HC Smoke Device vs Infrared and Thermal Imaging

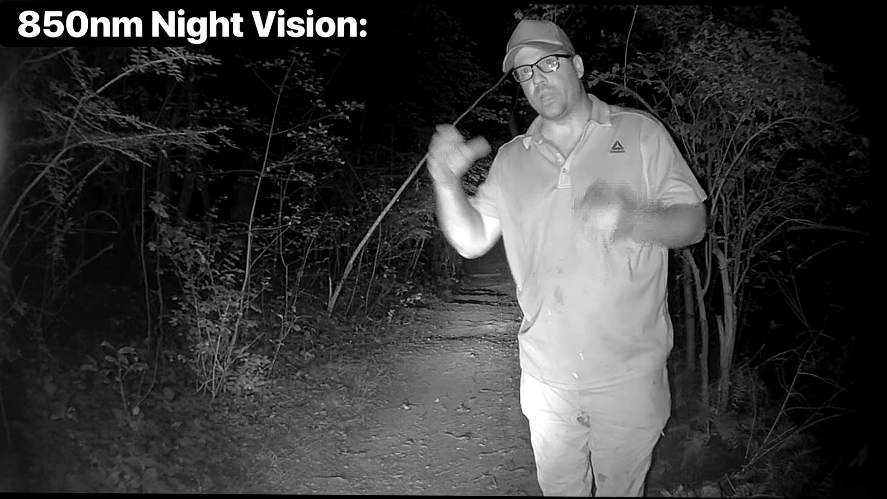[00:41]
different from night vision goggles which generally operate at 940 nanometers although most good sets
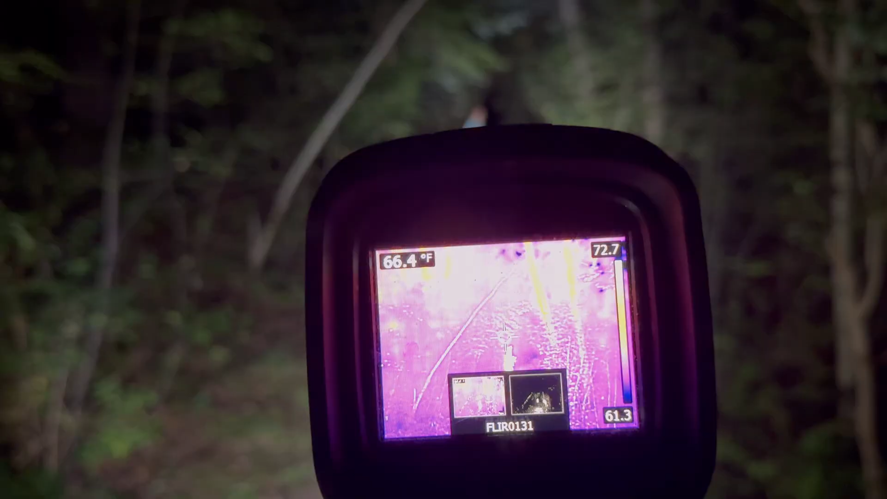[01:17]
On screen: spot 66.4°F
I'm going to snap photos um off screen and then we can uh go back a little further
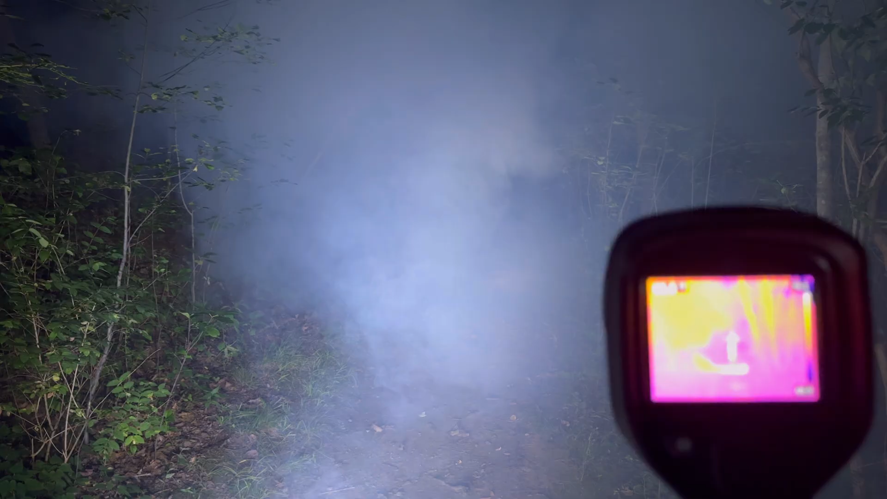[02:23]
All right, so it did not block thermal. We'll check. Isn't that insane, dude?
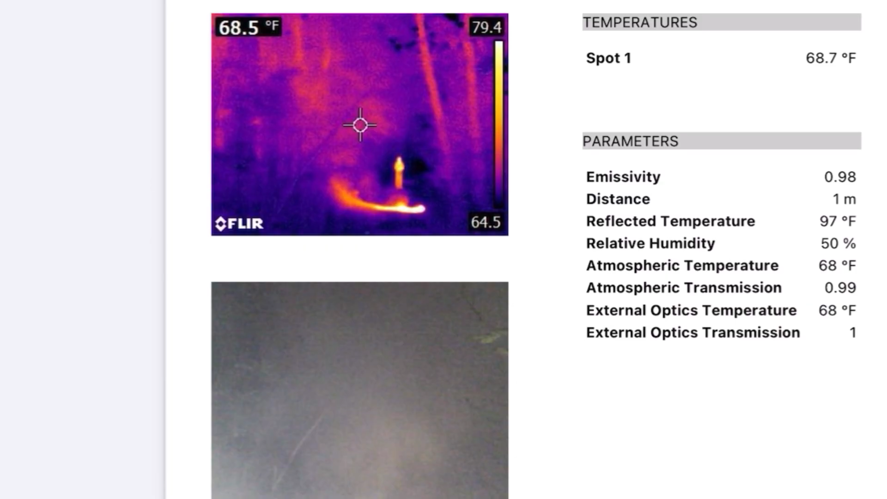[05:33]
And there's nothing about the particulate that is obscuring. Yeah, so fail on the thermal, pass on the IR. The conclusion we can draw is basically that it works great for night vision and not at all for thermal imaging.